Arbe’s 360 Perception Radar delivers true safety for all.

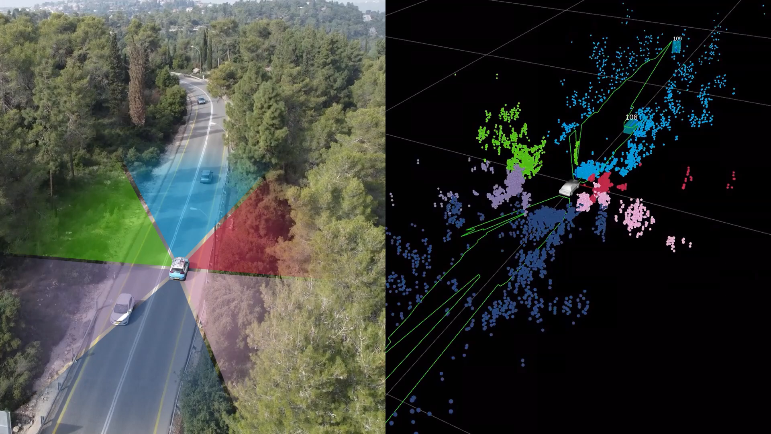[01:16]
degree perception is derived from the integrated analysis of data shared between the radars
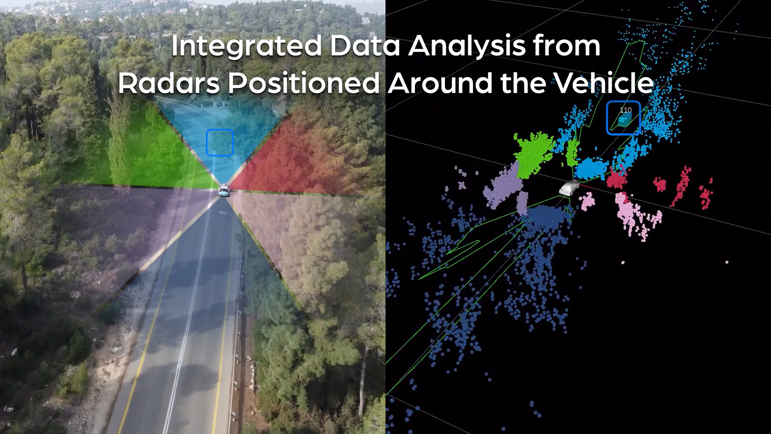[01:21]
positioned around the vehicle mapping the
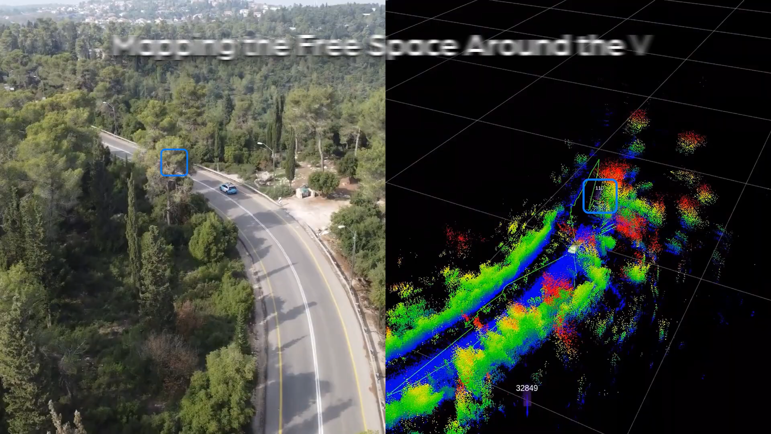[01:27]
free space around the vehicle charting future scenarios executing object tracking
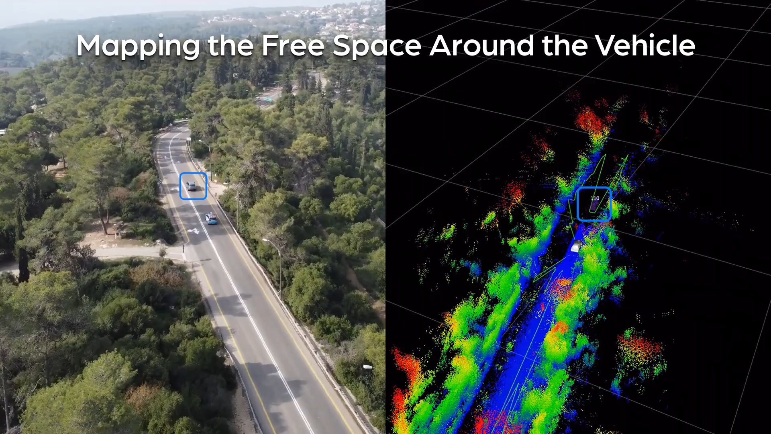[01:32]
in the entire field of view and working together to identify hazards that may originate outside a specific radar's field of view